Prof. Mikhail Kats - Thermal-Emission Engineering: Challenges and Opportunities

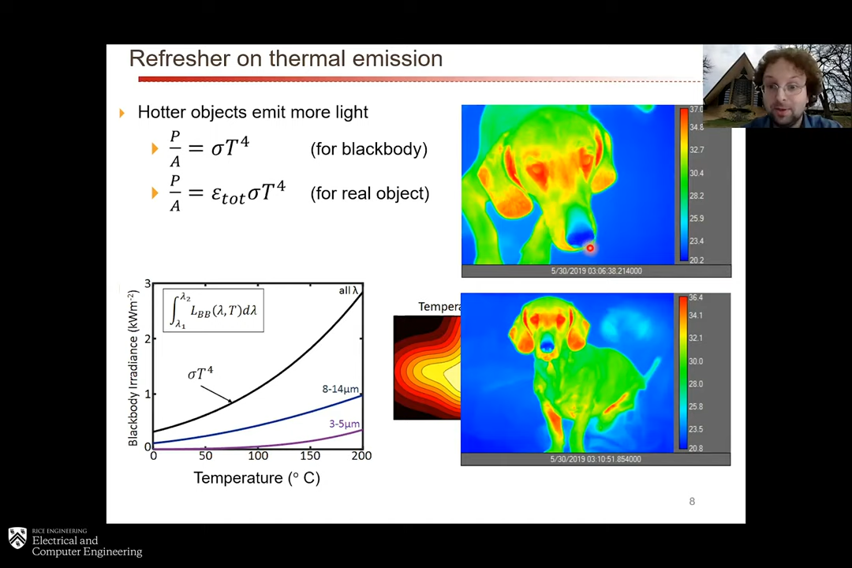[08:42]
Dogs lick their noses and then that evaporates cooling down their noses. That's I think useful for their sense of smell. And so you can see that directly on these infrared images. Okay. So over the last couple of decades,